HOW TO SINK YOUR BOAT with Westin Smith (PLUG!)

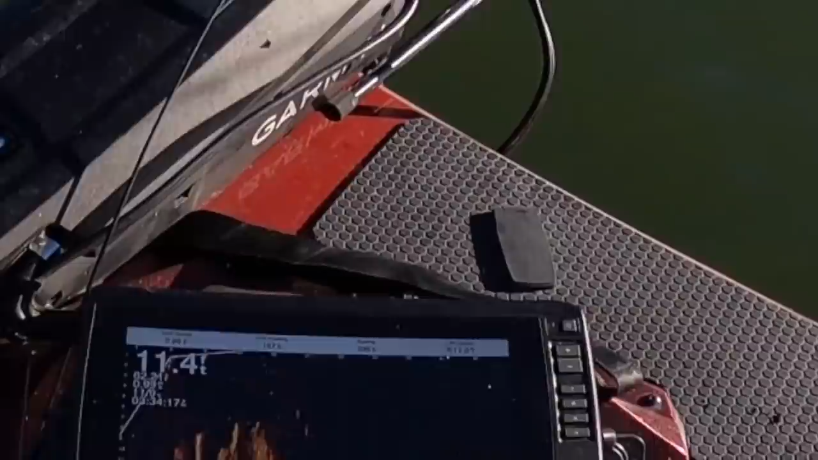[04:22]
Yeah, that's fish Texas rig There's fish on this Yep, drop right down right down let it go Yep, on the front of the boat.
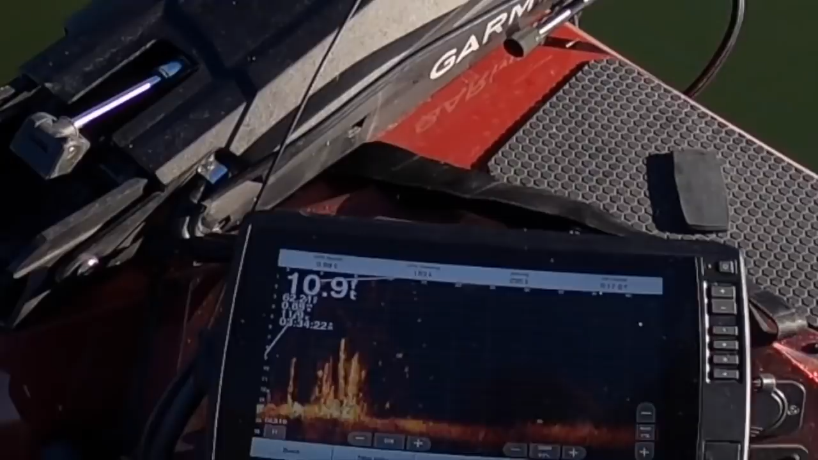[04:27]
We are on top of them, which is probably not the best. Oh, they're swimming away That's little guys. It's crap. I mean, it's probably crappy.